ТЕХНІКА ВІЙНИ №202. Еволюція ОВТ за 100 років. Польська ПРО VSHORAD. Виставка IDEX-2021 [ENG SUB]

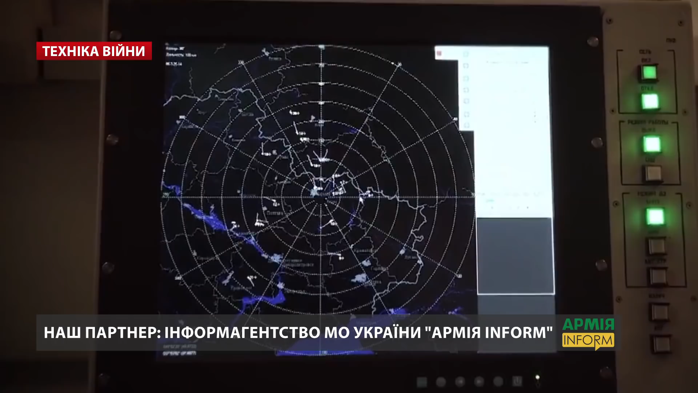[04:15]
Окрім цього, «СНОВ» здатен забезпечити огляд повітряного простору в діапазоні висот від 20 до 5 тисяч метрів та цілодобову роботу.